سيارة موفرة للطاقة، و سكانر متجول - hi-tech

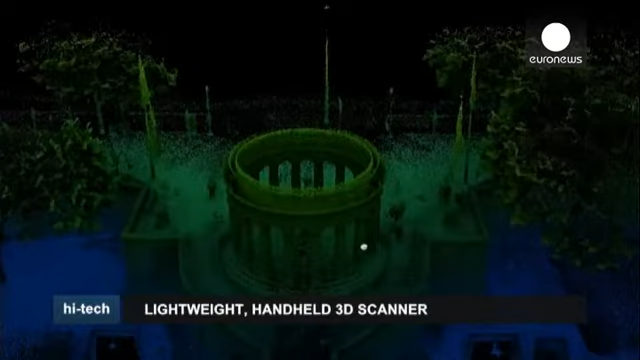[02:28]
عملية سكانير الثلاثية الأبعاد التقليدية لا تقوم إلى بعملية مسح